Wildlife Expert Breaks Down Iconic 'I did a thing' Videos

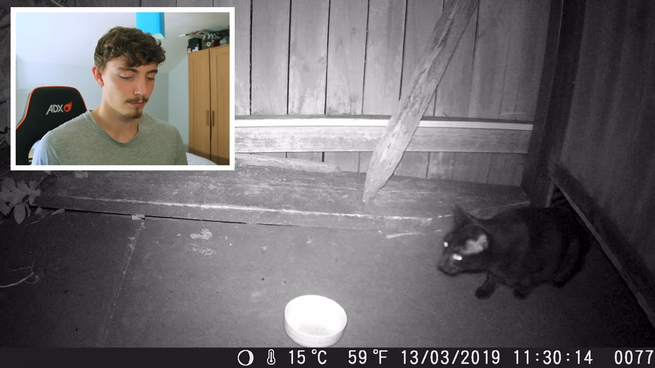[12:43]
And first to come was this little chubby funster, who doesn't seem to care, and passes by twice more without having a whiff. Oh, so a lot of the cats are actually ignoring it, so that's quite surprising. Really, I'd have expected quite a few to be interested in my recreational use of catnip.
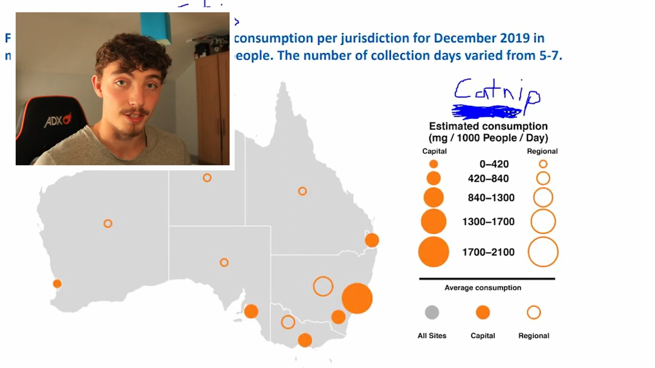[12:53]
So the cats in my yard have built up a tolerance and are used to much higher quality,
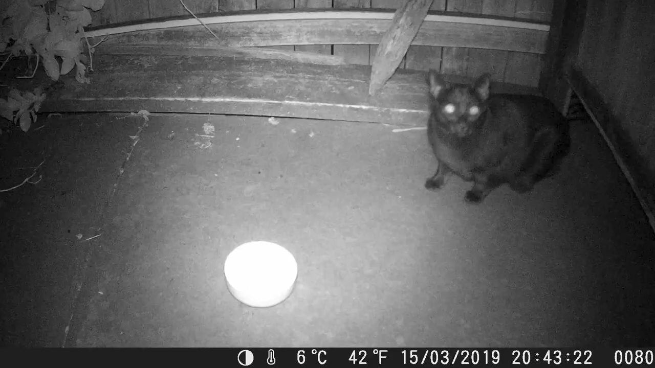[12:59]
stronger stuff, but it might also be because they can't properly smell it.
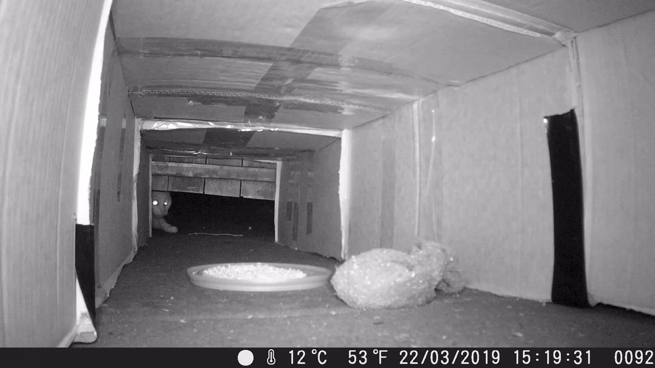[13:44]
And the first cat to come along is this pure white girl, who probably recognizes the old catnip tunnel trap and refuses to enter. And the same with this scared, old-looking guy who just runs away. And then this patchy girl, who almost gets the courage to come inside the wonderful catnip tunnel, but then backs out.